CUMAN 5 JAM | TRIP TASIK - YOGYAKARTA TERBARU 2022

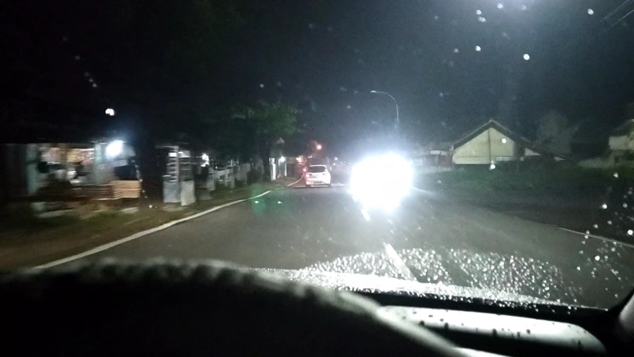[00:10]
Nah, sekarang tanggal 20 Mei 2022 ya. Sekarang sekitar jam 9 malam.
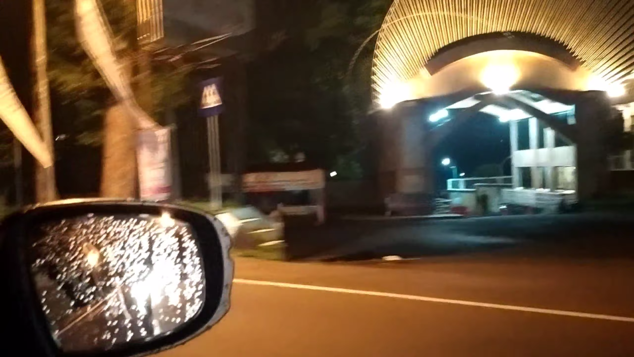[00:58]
Nah, sekarang kita udah masuk perbatasan Kota Tasik sama Kabupaten Ciamis.
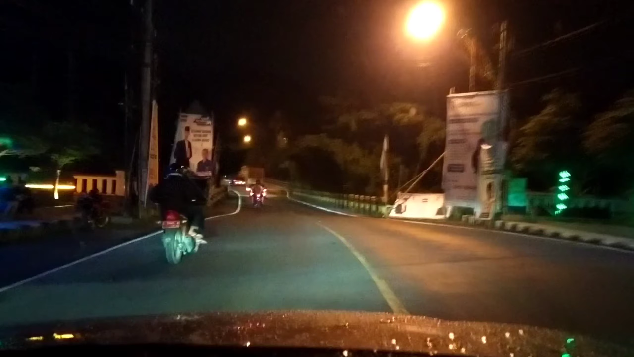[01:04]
Nah, malam ini saya gak sendiri, ditemani satu teman. Jadi gak boring lah di jalan. Pengen tahu? Pengen tahu? Nih, ini dia. Bang Ai. Halo Bang Ai. Halo. Let's go. Let's go. Kita ke Jogja ya. Iya. Kita cuma berdua aja kok.
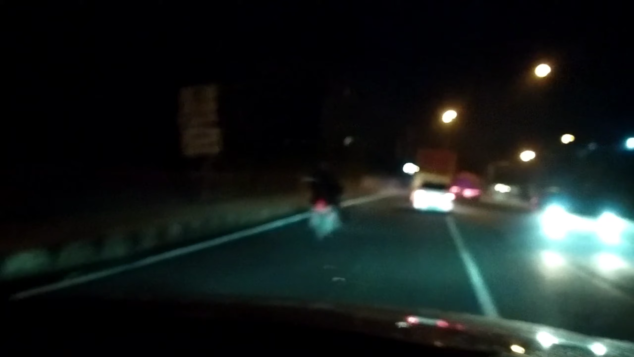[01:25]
Nah, kini kita akan mengarah ke kanan, arah Kota Ciamis.
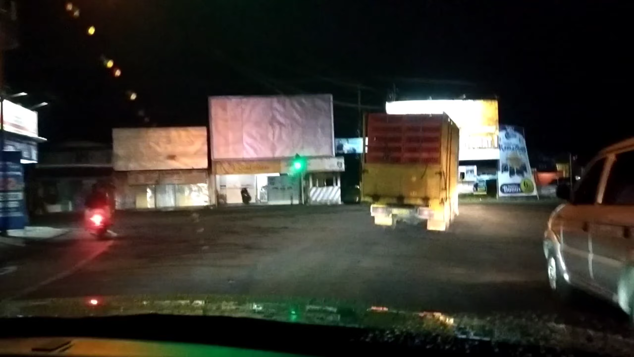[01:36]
Desa Sindang Kasih.
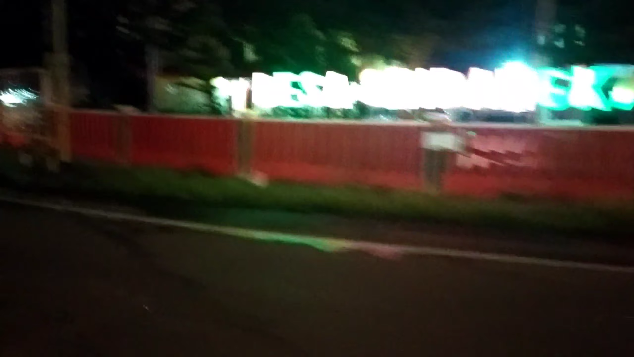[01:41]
Oh, lampu merah Sindang Kasih ini. Oke, teman-teman.
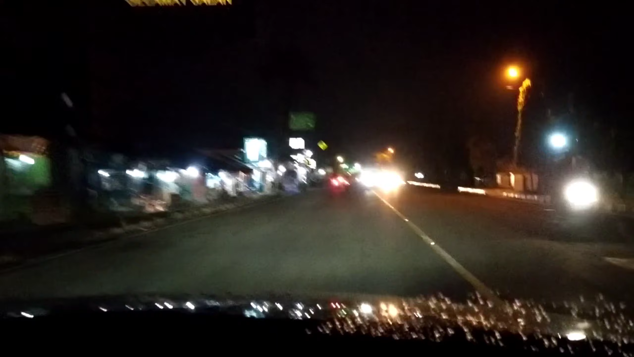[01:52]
Nah, sekarang saya udah di daerah Imbanagara. Nah, sebelah kiri ini Provinsi Imbanagara.
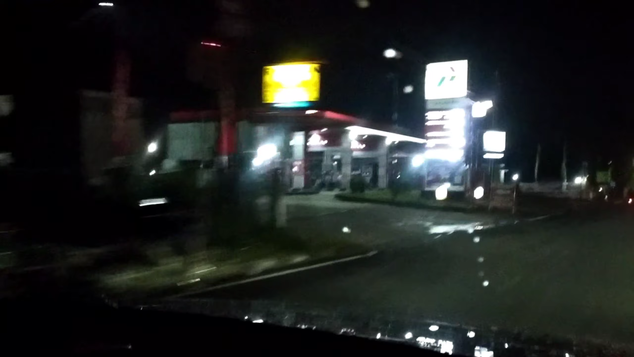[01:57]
Nah, di depan kalau belok kanan itu mengarah lingkar Ciamis ya. Ntar tembusannya ke Bojong. Nah, ini beloknya di sini. Nah, kita sekarang masuk gapura. Selamat datang di Kota Ciamis.
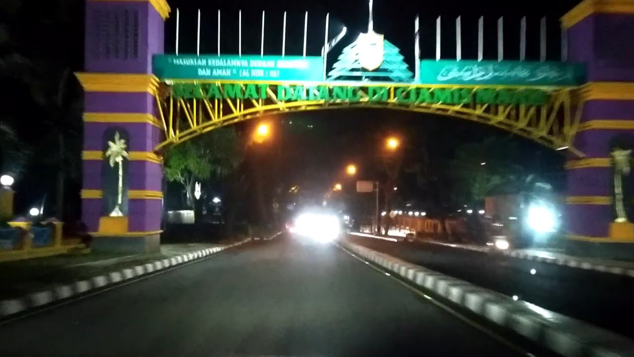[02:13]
Halo wargi Ciamis, punten gering ngalangkung.
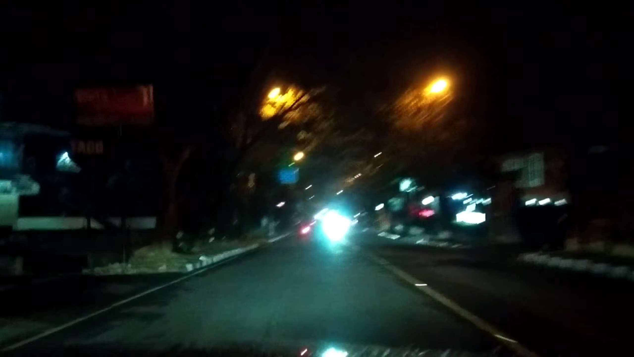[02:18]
Nah, sebelah kanan ini Masjid Agung Ciamis.
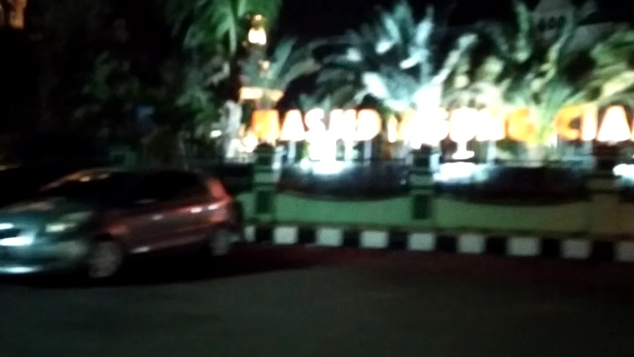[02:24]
Kita akan melewati alun-alun Ciamis.
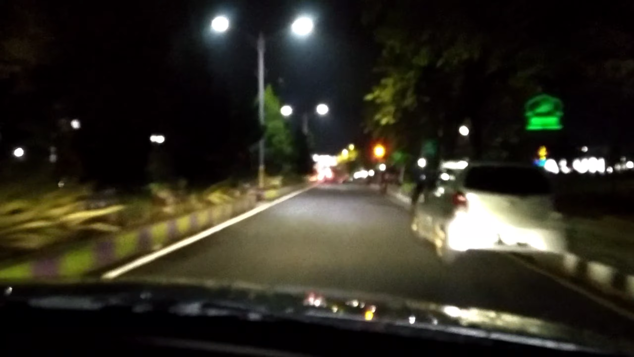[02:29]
Alun-alun Ciamis tuh.
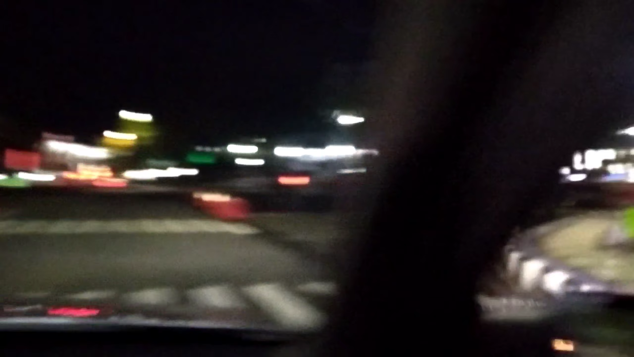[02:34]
Kalau ke kirinya tuh mengarah ke Cikijing, ke Cipali, Cirebon bisa. Yuk kita overtake Budiman dulu, biar cepat.
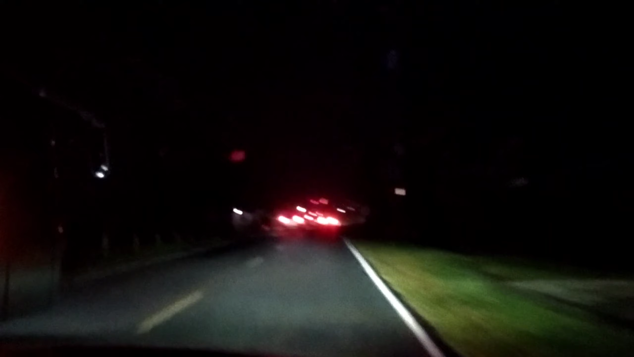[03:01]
Wow, ada mobil dari depan. Slow, man. Nah, udah ada di Cisaga. Nah, ini Masjid Agung Cisaga.
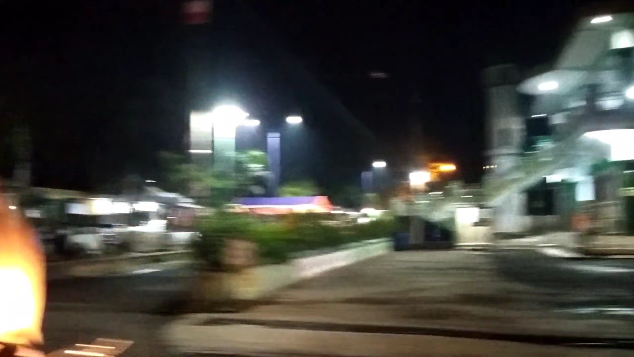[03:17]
Nah, sebelahnya ini alun-alun Cisaga. Nah, itu. Alun-alun.
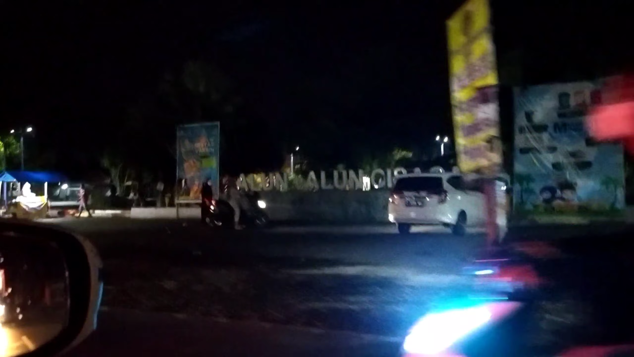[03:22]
Nah, begitu ramai sih.
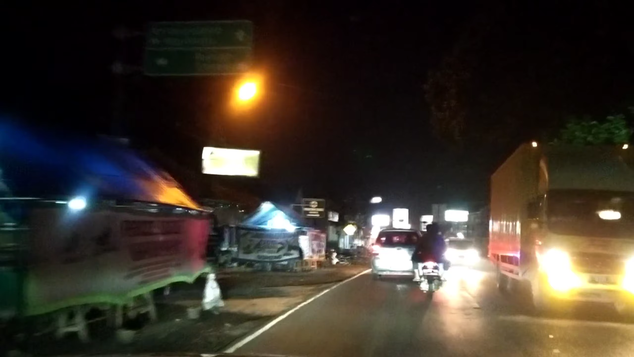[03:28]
Nah, di depan yang mau arah ke Cirebon, jadi bisa belok kiri kalau dari arah Ciamis ya, kalau dari Banjar tuh belok kanan.
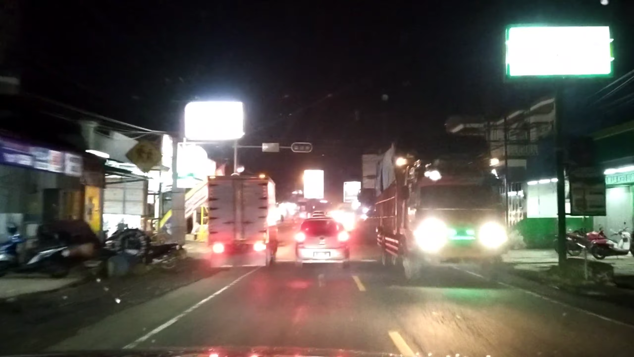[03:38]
Nah, belok kiri mengarah ke Rancah dan Cirebon. Nah, ke sini.
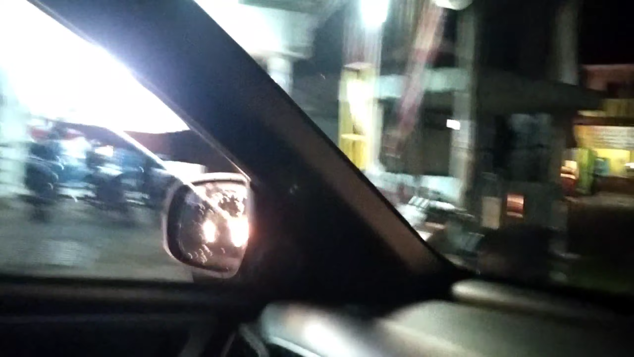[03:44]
Nah, selamat datang di Kota Banjar.
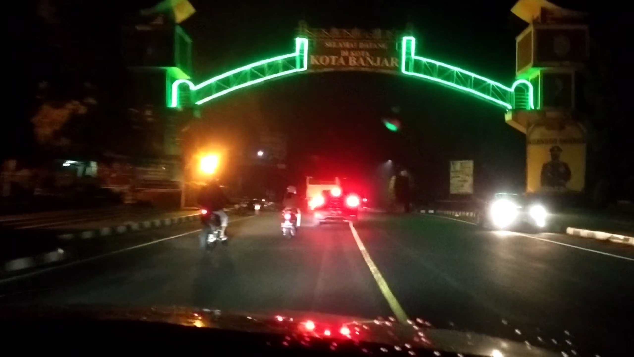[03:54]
Sekarang kita udah masuk Kota Banjar. Kalau ke kanan itu mengarah terminal Kota Banjar, simpang ke Pangandaran juga lewat sana bisa sih pas terminal, tapi di depan juga bisa lewat Pangandaran lewat jalan sini nih, satunya lagi. Oke teman-teman, nah kita sekarang berada di rest area Banjar atas.